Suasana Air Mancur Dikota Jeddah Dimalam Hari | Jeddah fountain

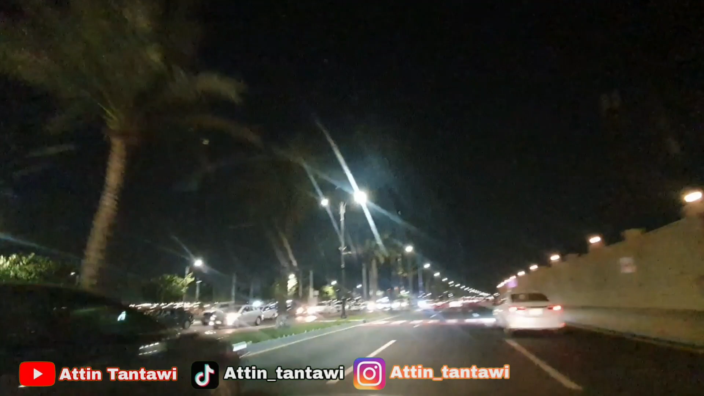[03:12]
Kita menikmati Suasana malam Di Laut Kornes Nah ini kalau dari Balat ya Tempat Mungkin yang
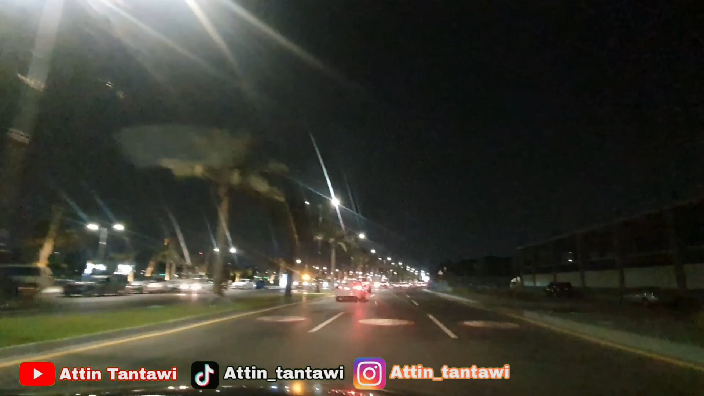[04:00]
Jalanannya lenggang ya Tapi kalau lagi macet ya Macet juga sahabat semuanya
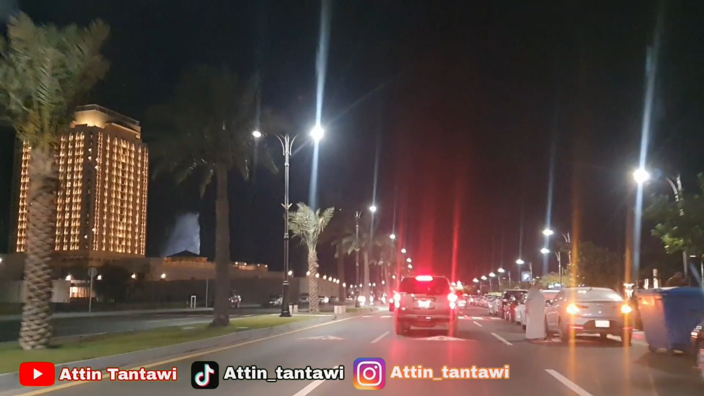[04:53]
Nah itu sahabat semuanya ya Udah kelihatan tuh Itu air mancurnya tuh Saking tinggi-tingginya Dari jauh tuh udah kelihatan ya Itu tadi Itu tadi hotel tadi apa ya Nah ini tadi hotel Ritz-Carlton tadi ya Jadi kita sekarang udah putar balik